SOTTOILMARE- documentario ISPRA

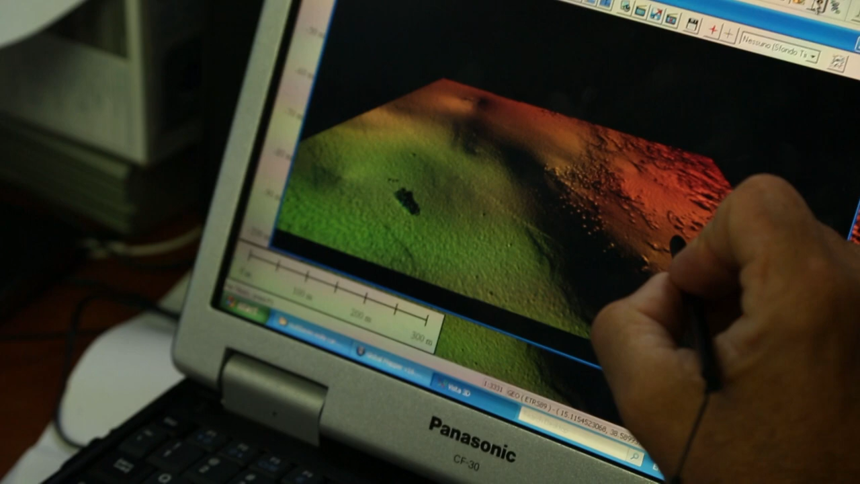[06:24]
un ecoscandaglio multifascio in grado di creare mappe tridimensionali dei fondali estremamente accurate,
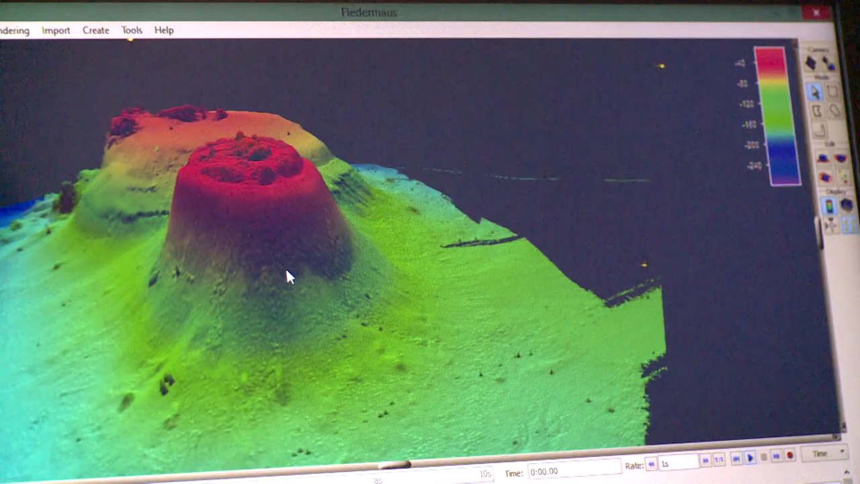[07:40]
la famosa isola che è emersa nel 1831 e si è inabissata solo sei mesi dopo.
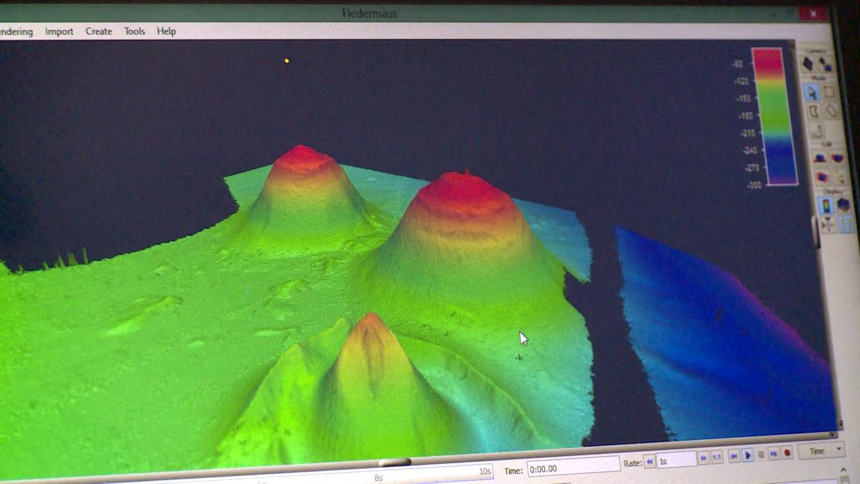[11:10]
caratterizzati tutti da una biodiversità ricca, che però è diversa per ognuno di questi.
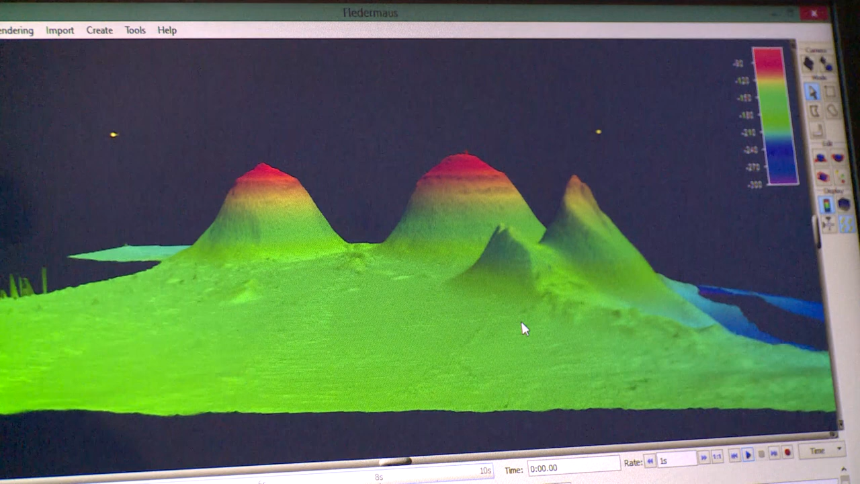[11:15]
Se le parti più superficiali, intorno ai 50-70 metri, sono ricche di gorgonie,
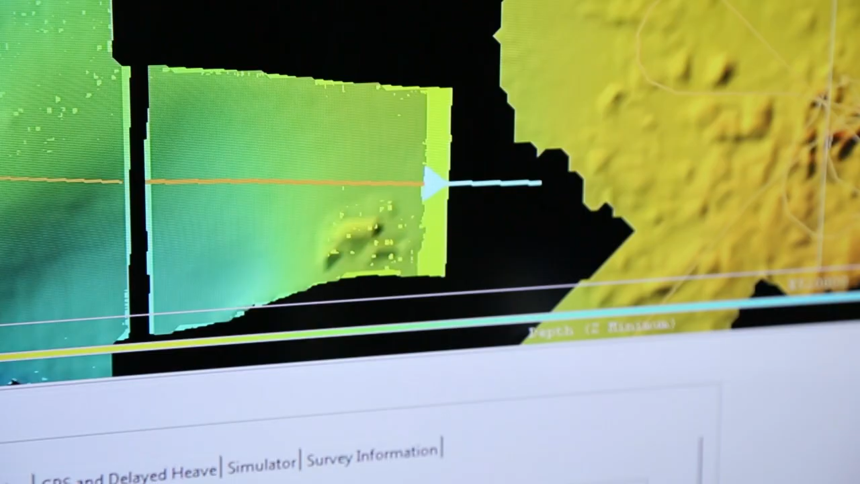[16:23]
Questo strumento è in grado di proiettare sul fondale marino un numero elevatissimo di impulsi acustici,
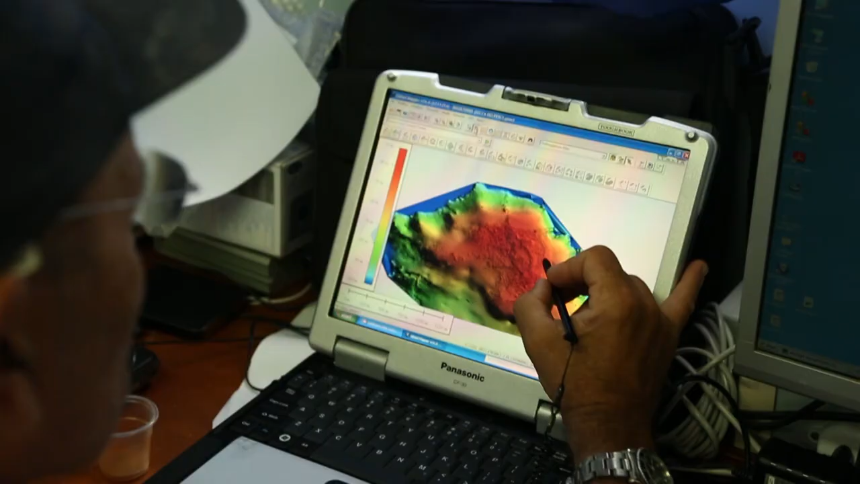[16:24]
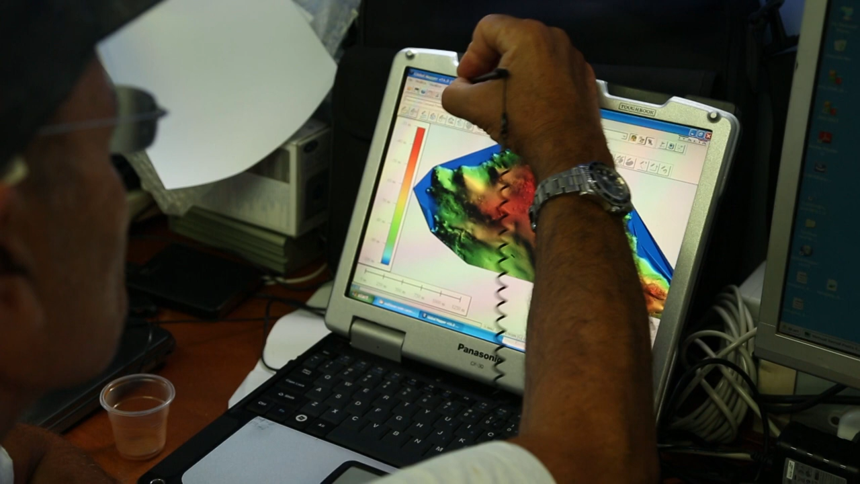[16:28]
misurando in poche frazioni di secondo la profondità in migliaia di punti diversi, anche a grande distanza dalla nave.
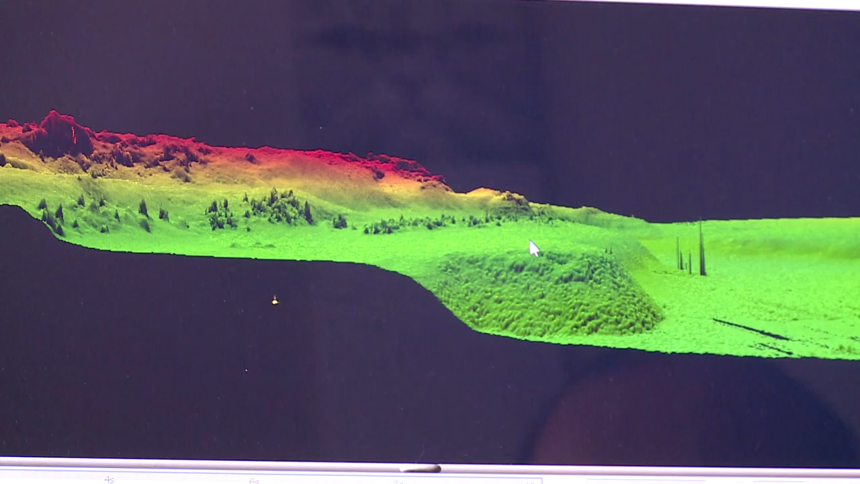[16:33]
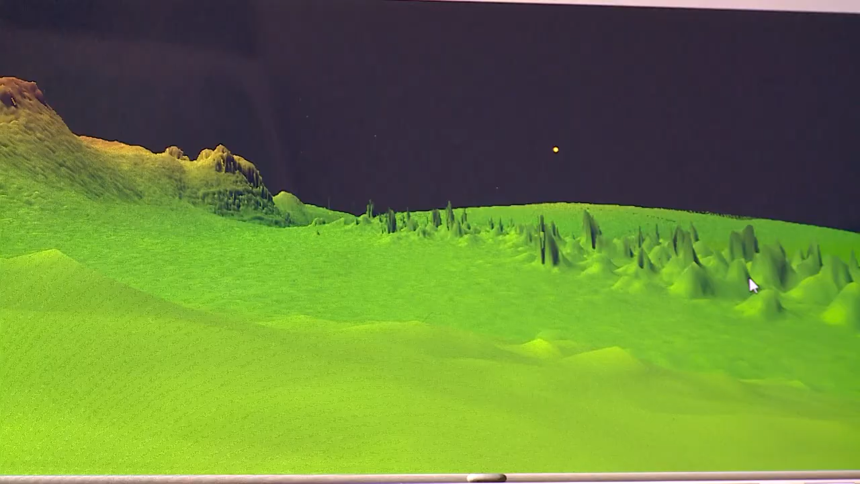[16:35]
Elaborando e analizzando questa enorme mole di dati raccolti,
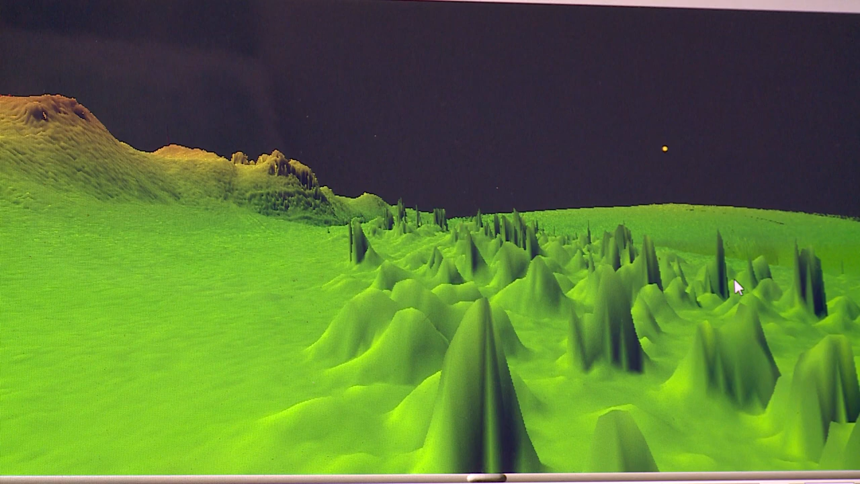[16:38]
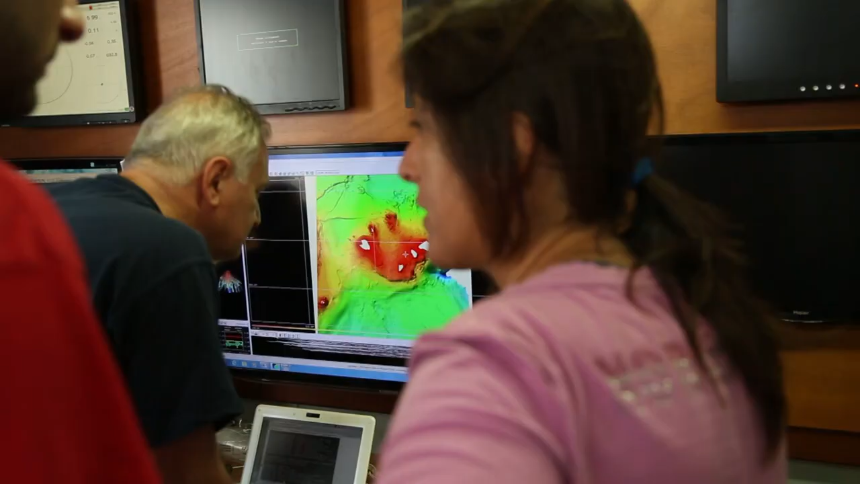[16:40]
è possibile creare mappe tridimensionali del fondale estremamente accurate
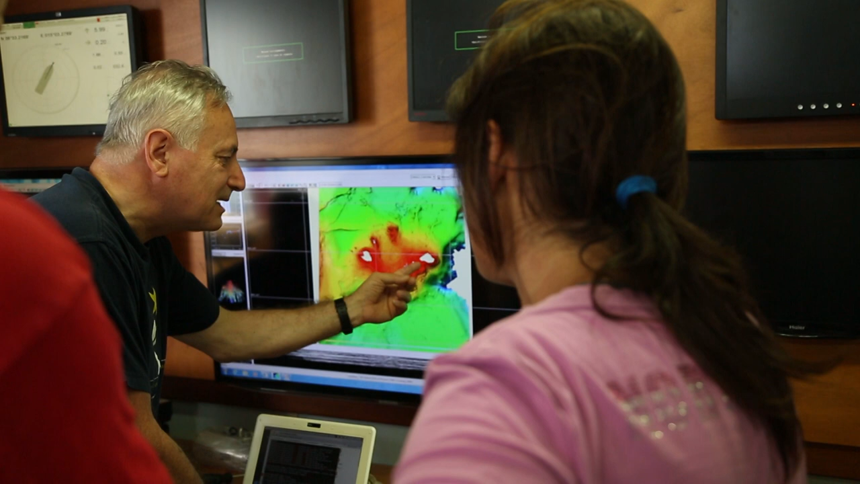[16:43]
e mettere in evidenza la presenza di qualsiasi struttura presente sul fondale,
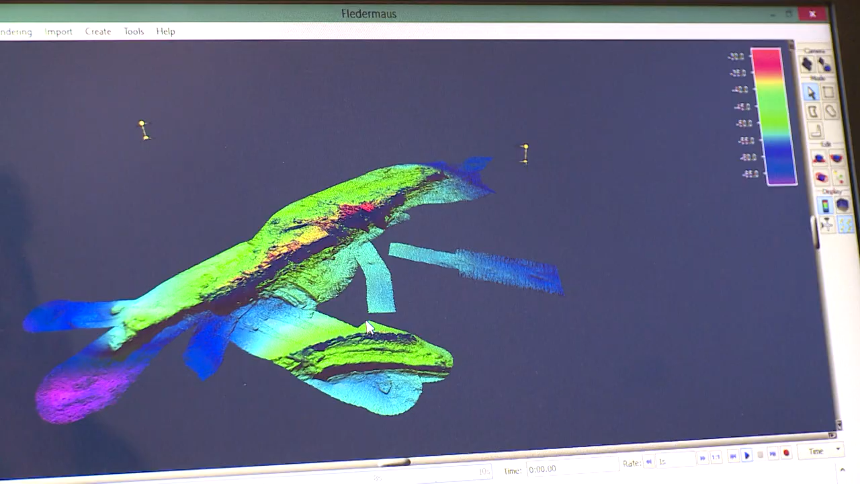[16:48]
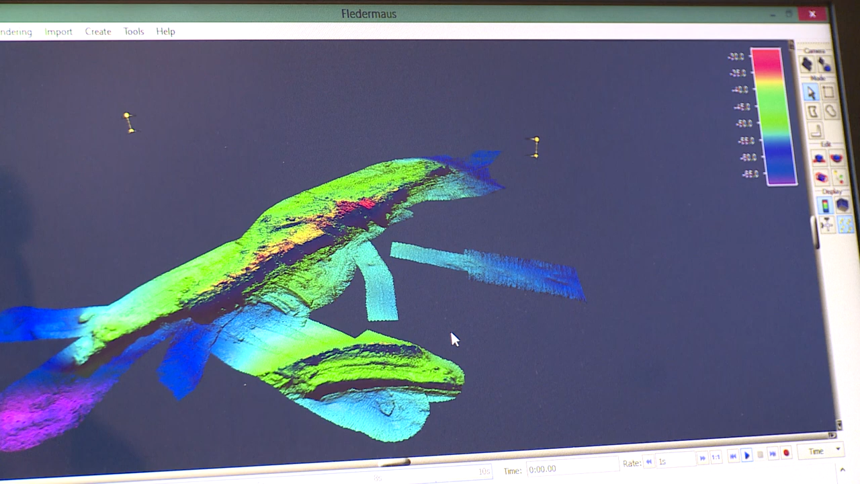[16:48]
come montagne sommerse, secche rocciose e anche relitti di navi affondate.